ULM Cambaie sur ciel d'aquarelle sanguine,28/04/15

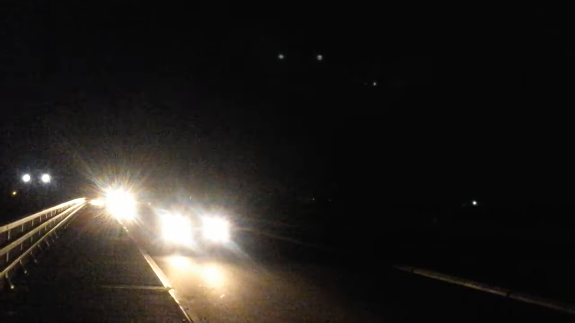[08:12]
voilà ils arrivent et ils s'en vont dans ce sens aussi tandis que d'autres arrivent en face